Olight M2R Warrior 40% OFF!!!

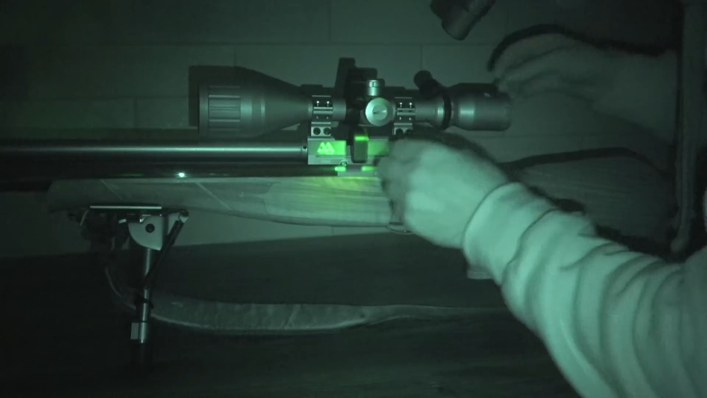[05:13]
loading maybe a rifle or a magazine at night time.